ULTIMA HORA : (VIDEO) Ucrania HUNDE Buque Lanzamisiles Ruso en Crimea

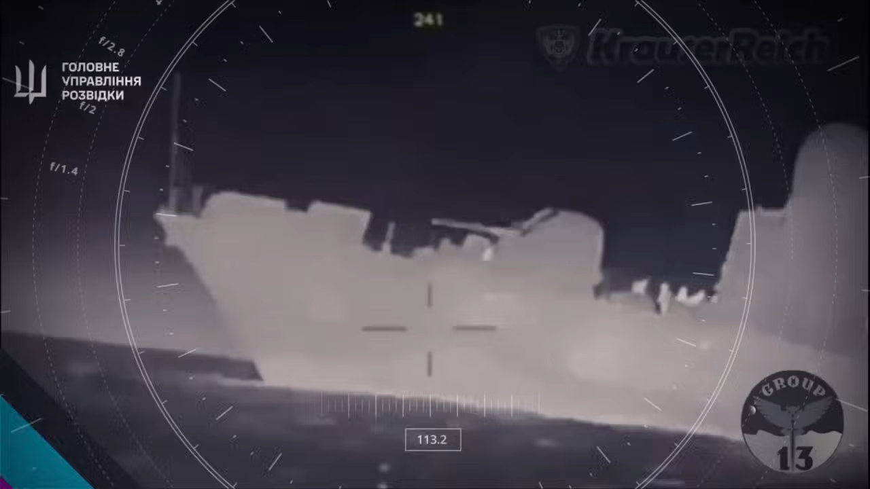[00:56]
grabadas desde el drone kamikaze que impactan directamente contra la embarcación rusa,
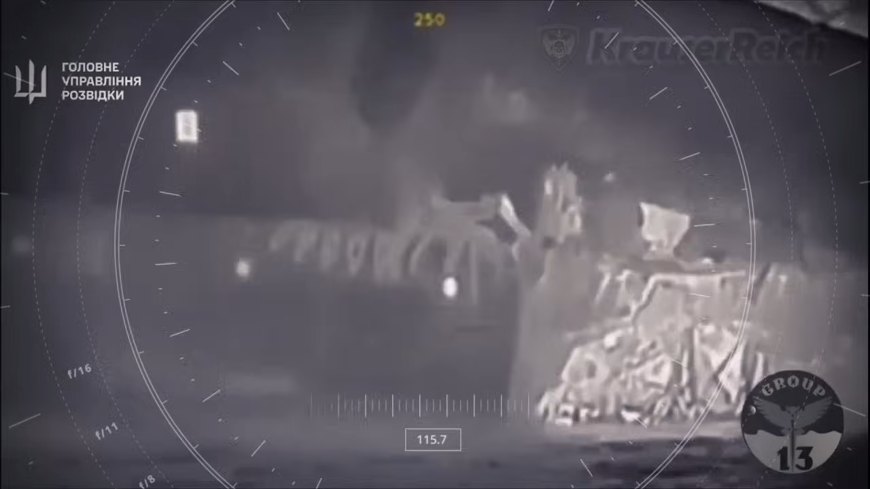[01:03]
que tendría un valor, según esta estructura de seguridad del Ministerio de Defensa de Kiev, entre 60 y 70 millones de dólares.